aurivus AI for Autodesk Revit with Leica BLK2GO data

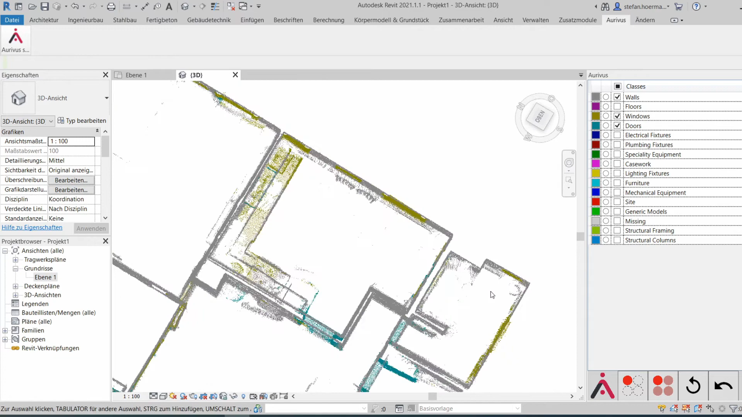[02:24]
It's the same with windows in 3D. You can just move it away.
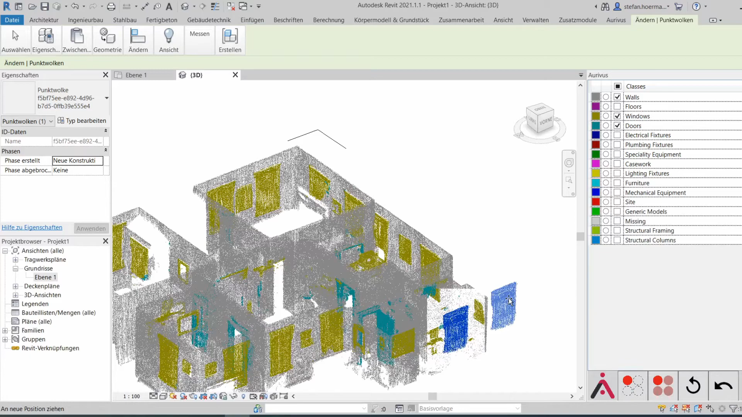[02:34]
Now you can see a hole in the wall where the window was.